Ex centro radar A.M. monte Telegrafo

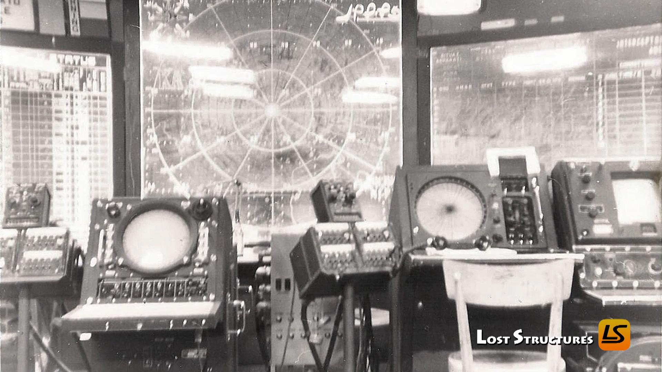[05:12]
Questa era divisa in quattro postazioni disposte su un pavimento a gradoni con diverse altezze. Ognuno di questi quattro livelli aveva una funzione specifica alla quale erano impiegati vari addetti che operavano sulle apparecchiature elettroniche.
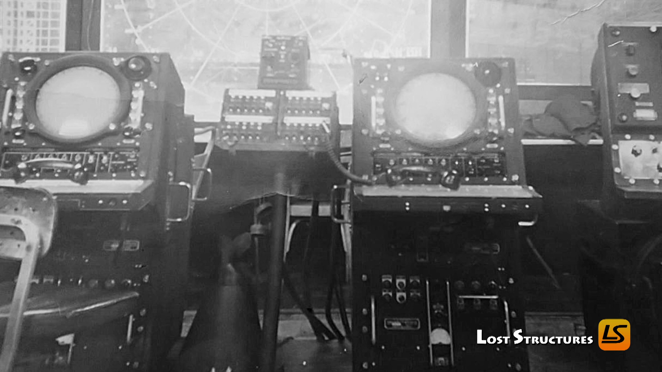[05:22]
Tra gli apparati c'era una console di comunicazione in collegamento costante con Montevenda e le altre basi, un sistema per le comunicazioni con gli aerei in volo, i terminali per il radar di quota e quelli di avvistamento.
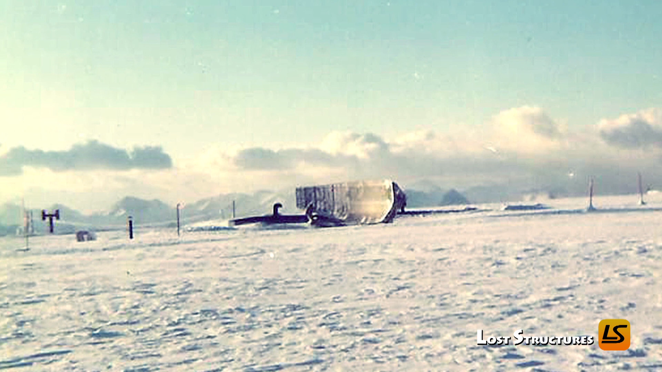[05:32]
In fondo alla sala c'era il cosiddetto top board, ovvero un enorme schermo in plexiglass dove venivano riportate le tracce degli aerei avvistati dal radar.
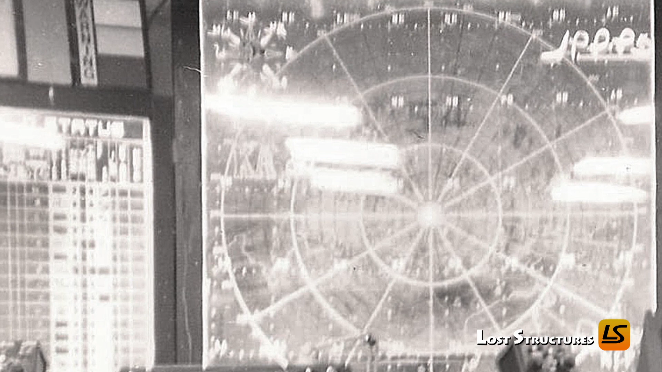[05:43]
Posizionato dietro questo schermo, un aviere aveva il compito di scrivere a rovescio con un pastello a cera tutte le indicazioni utili agli addetti al monitoraggio.